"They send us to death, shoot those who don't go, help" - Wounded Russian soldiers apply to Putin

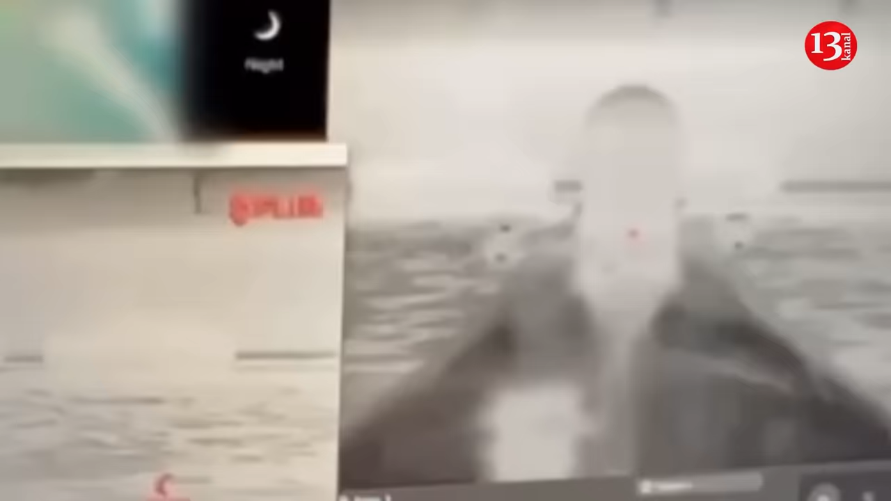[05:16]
On July 17, 2023, Ukraine hit the bridge again, this time using a Seababy uncrewed surface vessel.
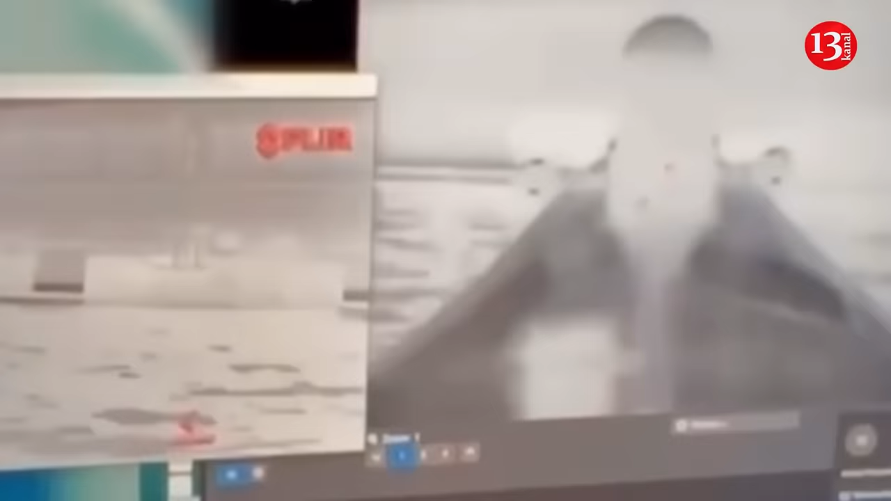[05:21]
The explosion lifted and then dropped a section of the road bridge.